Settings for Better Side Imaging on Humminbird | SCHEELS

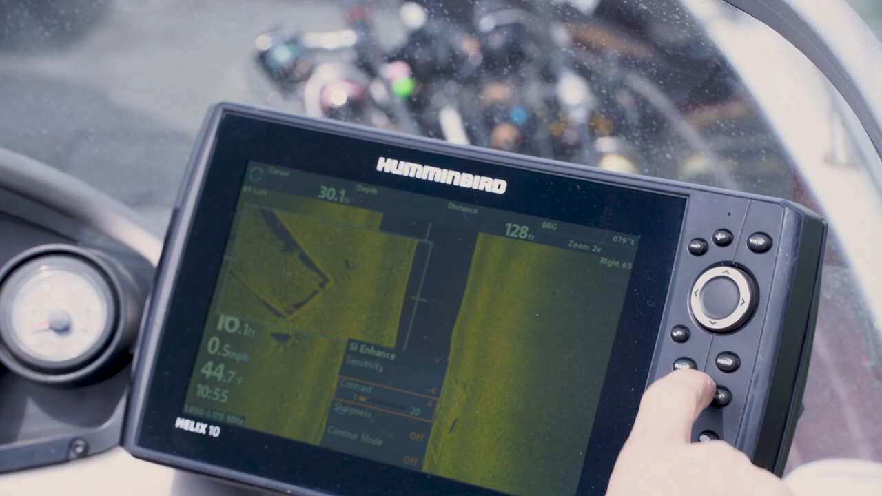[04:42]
On screen: speed 0.5 mph
it laid another waypoint down
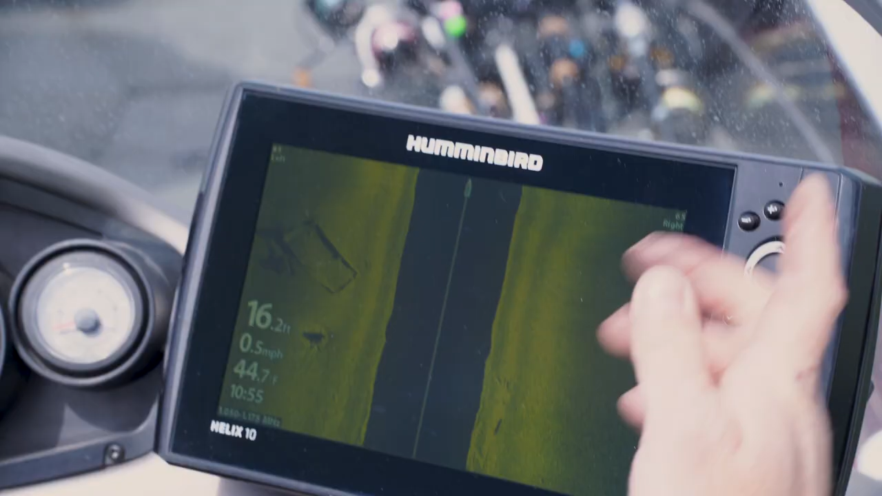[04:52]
On screen: depth 16.2 ft, water 44.7°F, speed 0.5 mph
hit exit clears the screen I can go over here
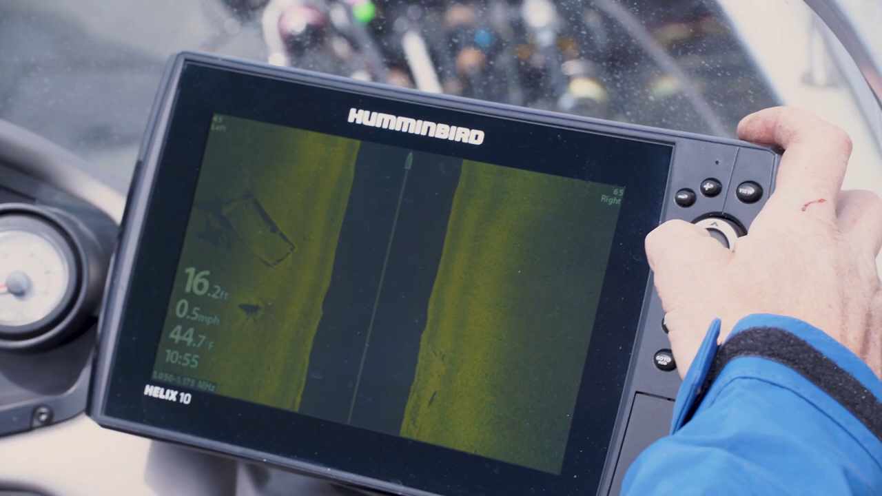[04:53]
On screen: depth 16.2 ft, speed 0.5 mph
there's a corner we'll hit waypoint there take my cursor over there's another corner double tap mark